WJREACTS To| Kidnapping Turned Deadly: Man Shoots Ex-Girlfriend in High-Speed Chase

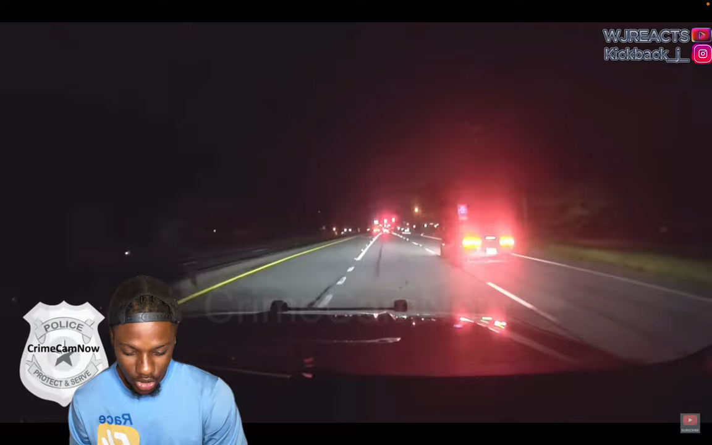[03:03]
So as one officer trying to figure out what's going on at the store, I guess another dispatch peeped the vehicle. This red Camaro right here, this the vehicle right here, you feel me? So I guess the dispatcher seen the vehicle and about to start chasing it. Bro. Recording.
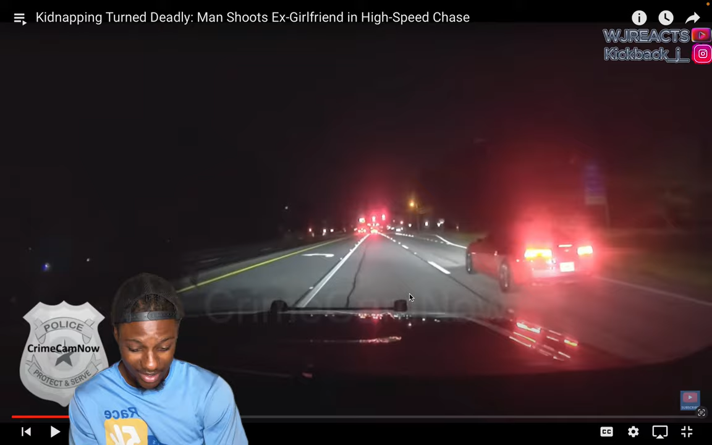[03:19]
16.0. RZB 9932, it's on a red Camaro.
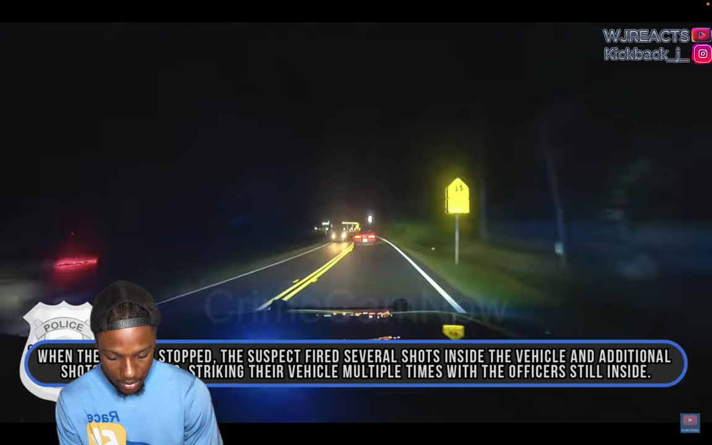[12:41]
No. Ooh. What the hell did he just hit? Nah, what did he just hit? He fucking up that Camaro, bro.